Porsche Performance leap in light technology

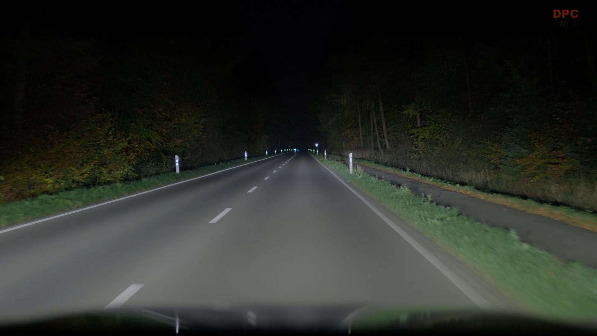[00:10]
twice as bright than previous systems the german company has developed the light technology of the next generation with its new high-resolution hd matrix technology the core element of the innovation created in collaboration with partners is a chip that combines over 16 000 individually controllable micro leds onto the surface area the size of a thumbnail of these led chips too are utilized for each headlight four per vehicle the headlights with hd matrix technology therefore